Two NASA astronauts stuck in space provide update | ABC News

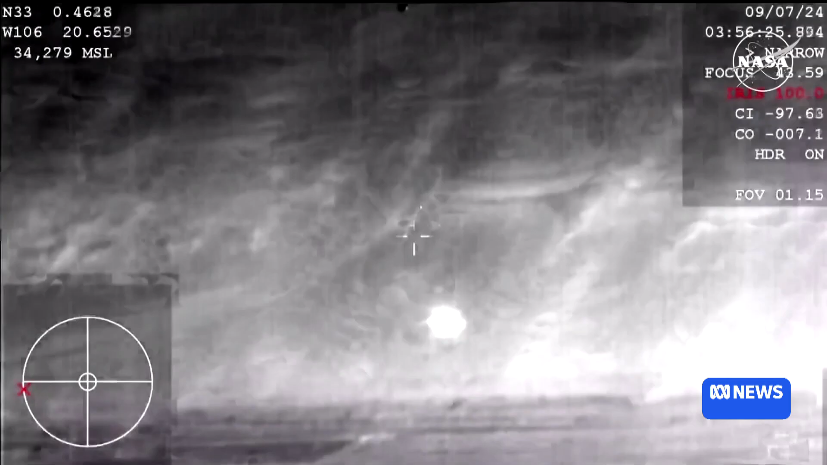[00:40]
The Starliner was forced to return to Earth earlier this month without its crew on board.